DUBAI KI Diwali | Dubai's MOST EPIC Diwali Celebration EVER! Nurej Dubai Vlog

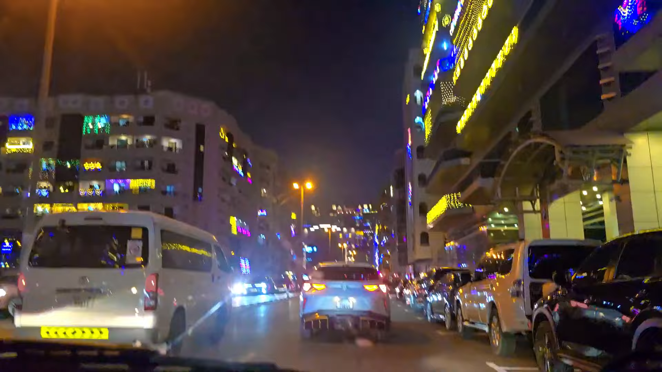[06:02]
जैसे कि कौन सा भूत वाला हैलोवीन चल रहा है, जिधर देखो उसी का डेकोरेशन लगा, मतलब भूत प्रेत भी बन जा।